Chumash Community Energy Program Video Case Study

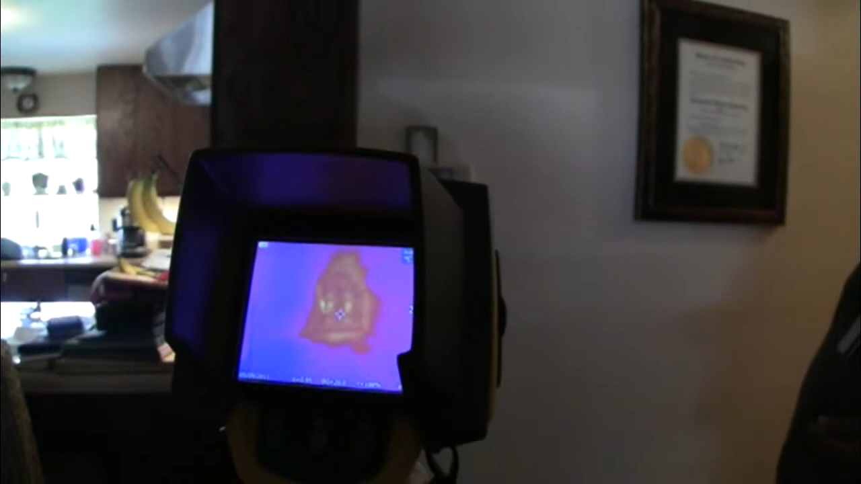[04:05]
We use a thermal imaging camera, where we can actually see through the walls and through the ceiling to check if there's insulation or if there's moisture.